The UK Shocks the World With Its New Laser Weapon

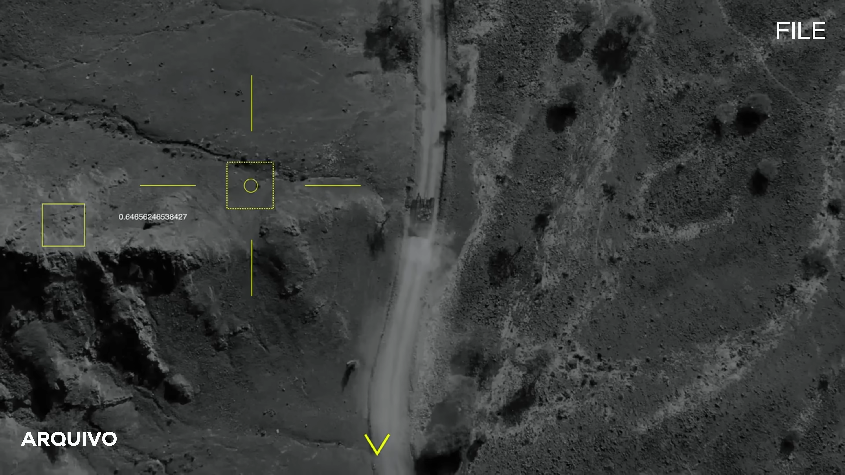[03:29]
Drones patrol automatically. They detect an enemy vehicle.
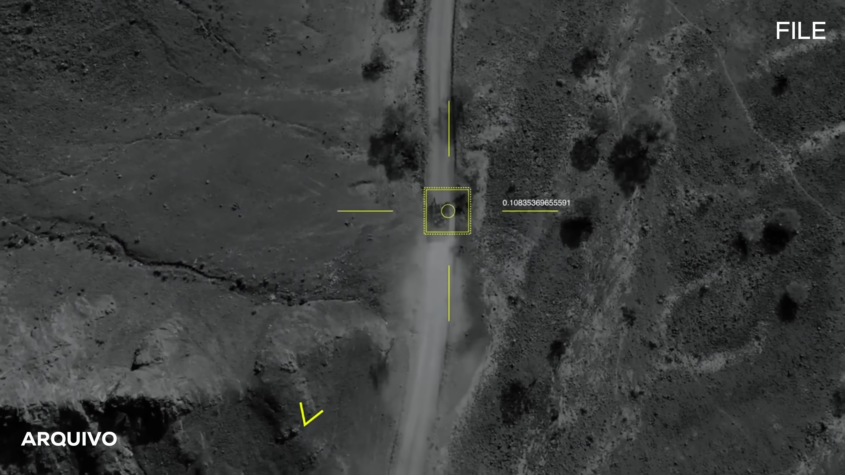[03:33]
The artificial intelligence identifies the type of vehicle. Calculates where it's going. Determines the threat level.